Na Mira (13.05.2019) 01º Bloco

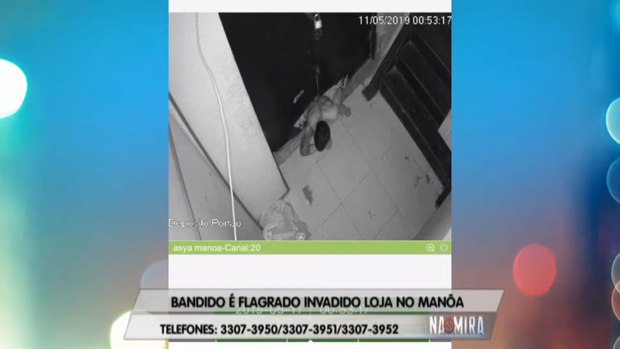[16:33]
Lá, ele vai direto ao caixa registrador, tem acesso a dinheiro e também as joias banhadas a ouro que ele coloca dentro de uma sacola.
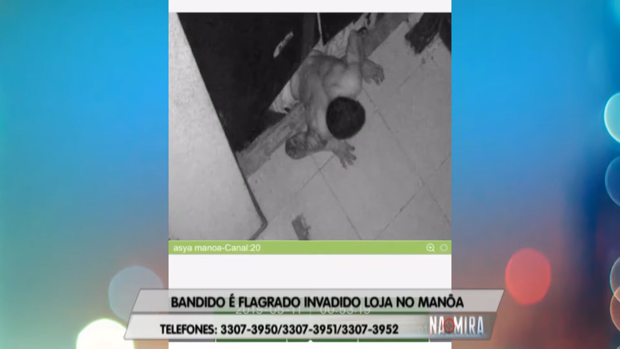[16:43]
O prejuízo foi avaliado em aproximadamente R$4.000. Depois que teve todos os pertences colocados dentro de uma bagagem, o criminoso fugiu e até agora não foi localizado. Se você reconhece esse homem que aparece agora nas imagens, é só entrar em contato pelo Disque Denúncia da Polícia Civil por meio do número 181. A sua informação será mantida no mais absoluto sigilo e você ajudará a colocar um criminoso atrás das grades.
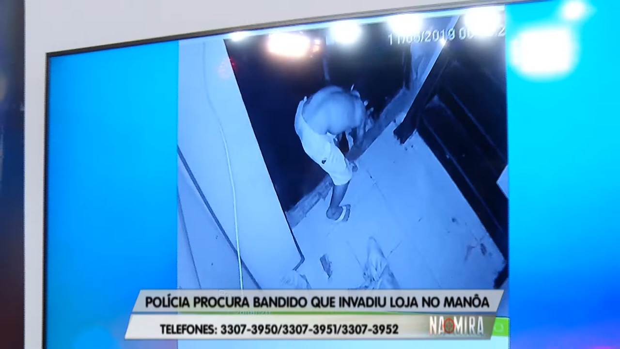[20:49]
Então você que reconhecer esse marginal aí, pelo pouco que demonstra ele aí, que aparece, tá? Entre em contato conosco.